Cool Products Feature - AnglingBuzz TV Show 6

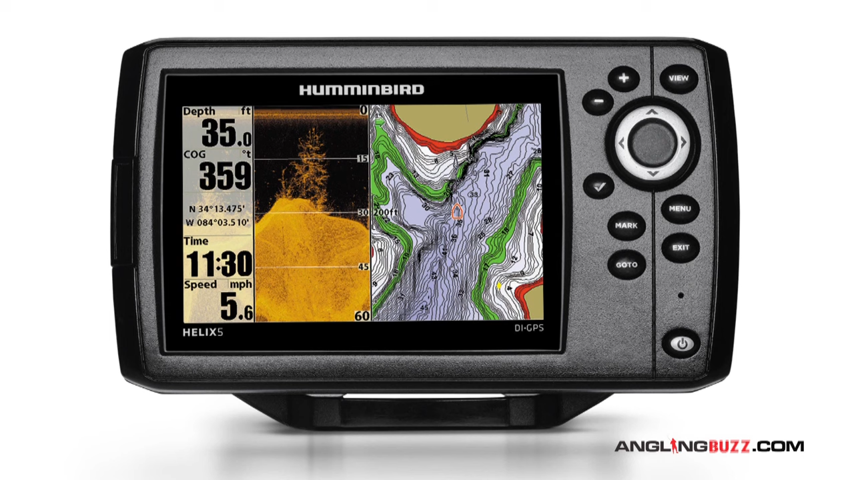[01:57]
On screen: depth 35.0 ft, speed 5.6 mph
these helix are absolutely incredible the down imaging the side imaging it lets you zero in once
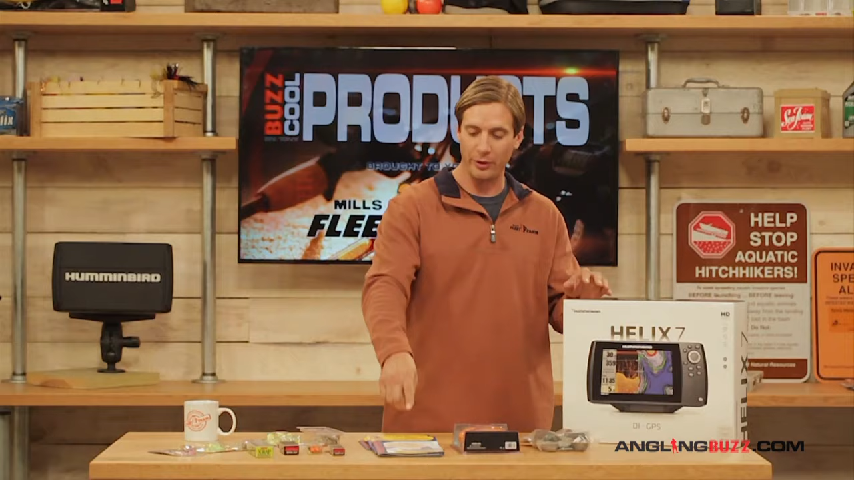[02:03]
I find the areas here I can go over there I can side image down image use the sonar to find the spot on
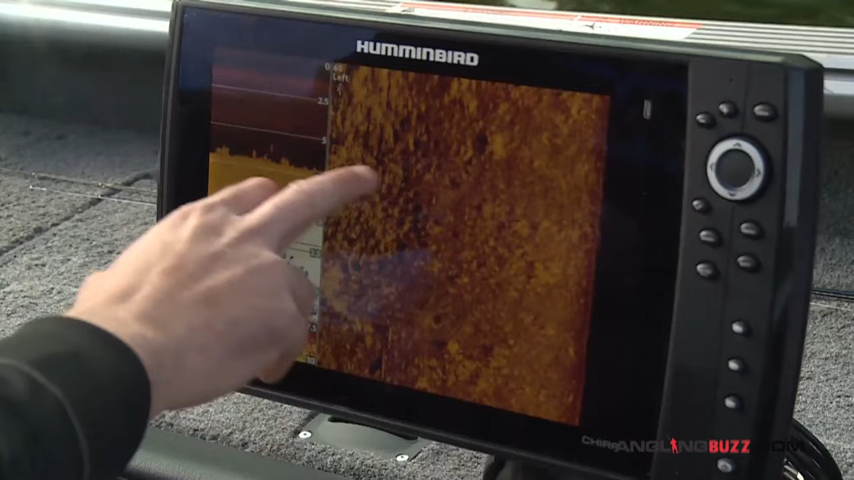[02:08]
the spot areas and when I do